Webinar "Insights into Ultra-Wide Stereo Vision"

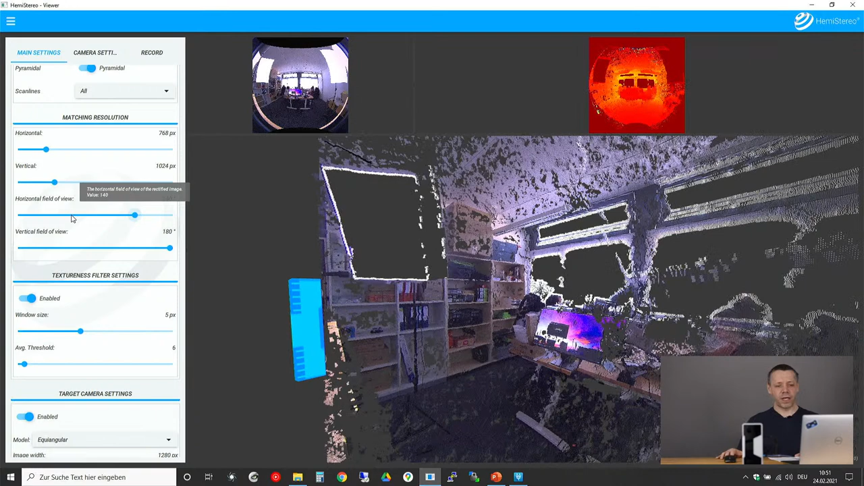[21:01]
And each and every of this parameter can be accessed also by an API. So you can drive, you can steer the sensor, um, from your own software so that you can freely integrate this sensor in your solution.
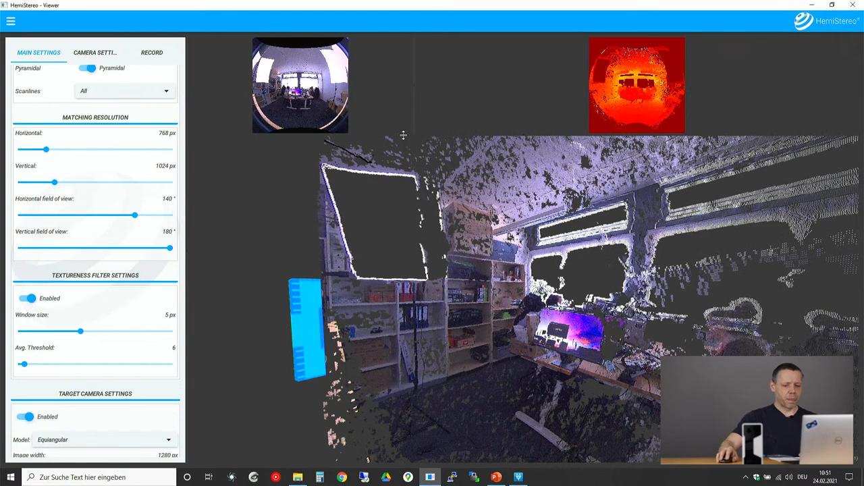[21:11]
I guess for the parametrization, there are many more things I could, um, um, tell you about. Um, um, we will make extra sessions, I guess for a first impression, this should be enough. And this should give you an idea how your application can benefit from hemi stereo NX from ultra wide stereo vision.